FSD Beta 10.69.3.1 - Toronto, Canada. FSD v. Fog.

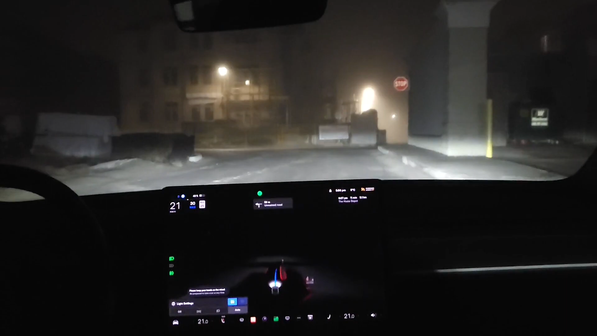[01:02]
okay not our usual route but okay we'll let it do its thing oh they're floating all over the place should be on the right side of the road